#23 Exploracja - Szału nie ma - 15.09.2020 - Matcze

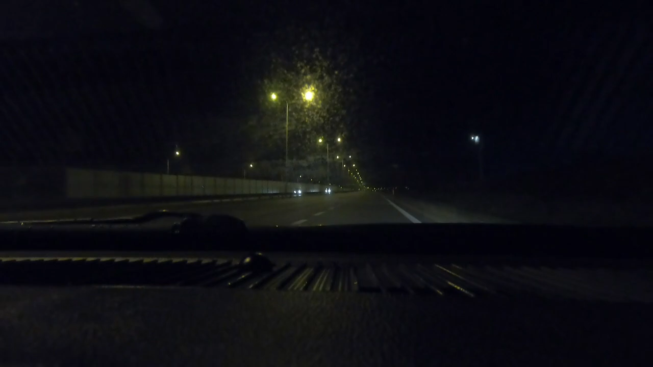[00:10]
Plan na dzisiaj 4 godzinki w terenie. Droga jak zawsze słaba tutaj jest.